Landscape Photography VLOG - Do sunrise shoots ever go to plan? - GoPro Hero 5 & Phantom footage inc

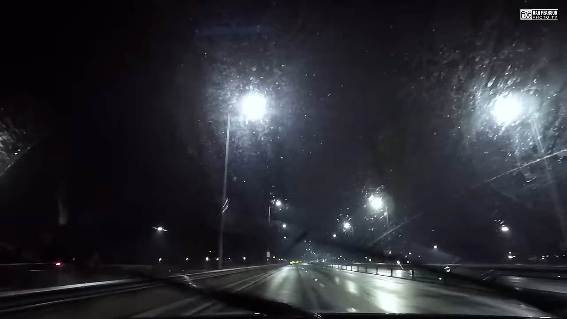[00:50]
Well, we have just come past the Angel of the North, and as you can see, the weather is pretty atrocious here on the A1. We are heading northbound to the Northumberland coast, and the intention is to go to Bamburgh, where, according to some of the weather sites,
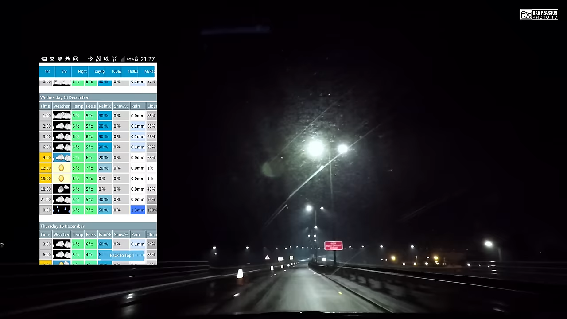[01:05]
it looks like there may be a 2 or 3 hour break in the clouds tomorrow and a break in the rain where we can get some great shots.